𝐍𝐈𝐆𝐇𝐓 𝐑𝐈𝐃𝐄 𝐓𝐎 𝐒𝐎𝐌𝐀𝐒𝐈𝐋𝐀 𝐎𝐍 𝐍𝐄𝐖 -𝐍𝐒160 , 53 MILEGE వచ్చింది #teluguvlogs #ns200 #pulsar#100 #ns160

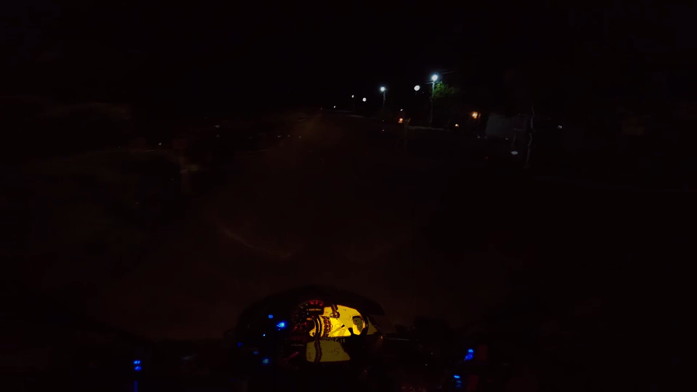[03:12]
एंदुकु रिस्क एंदुकु मनकि असलुकि ई रोड लो कोंचेम गच्चल गच्चल प्याच प्याच रोड उंटुंडे सो रीसेंट गा रोड अयिते वेसिनट्टुन्नारु इक मध्य मनकि लाइन्स कनिपिस्तुन्नायि गा वैट
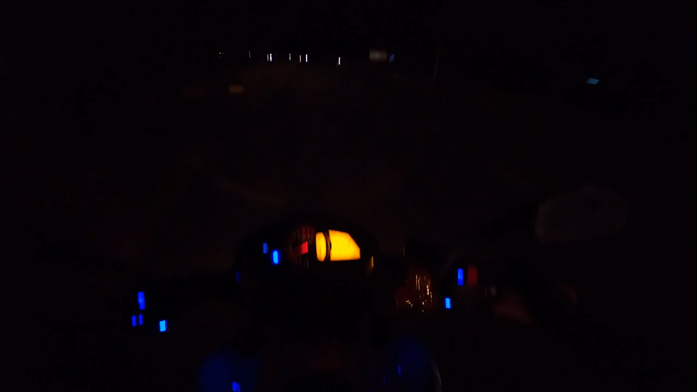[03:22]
लाइन्स सो अवि चूस्तुंटे तेलुस्तुंदि कोत्त वेसिंडनि सो इदैते भयंकरंगा उंटुंडि इंत मुंदुकु ई स्ट्रेच मात्रं अम्मया अपडेट अतना रोड्स मंजाई मा सैड इंत मुद्दे का बाने अपडेट काका इपड़े कैमरा आ सार मनोड़ तुंदर दिंपल ओहो इकड़ पैच
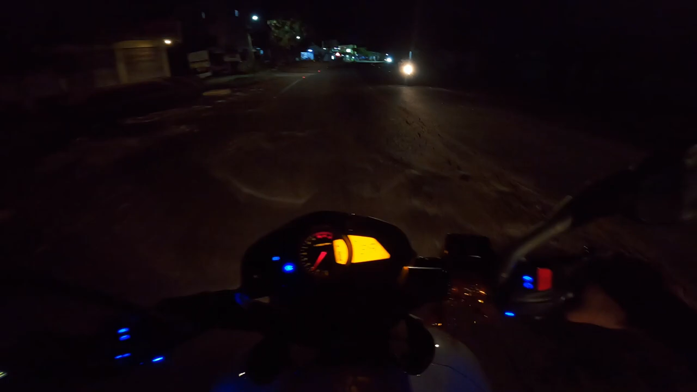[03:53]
सो गाइस फाइनल मैं कोल्हापुर रीच अम सो जस्ट कोल्हापुर ऊर नीचे
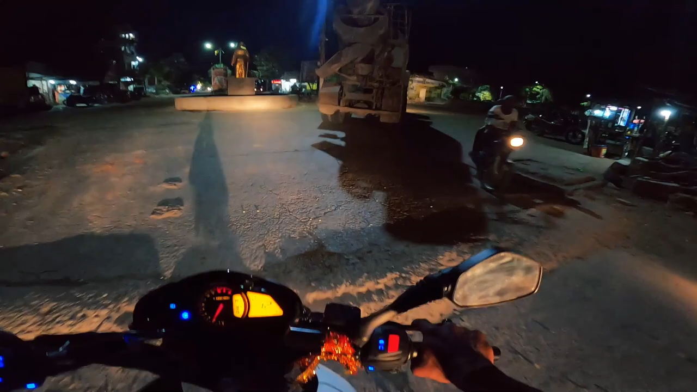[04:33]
ओ ये स्टाच्यू पेटिंद एवरदो कंत लेकिन इकडन रईट दीकनम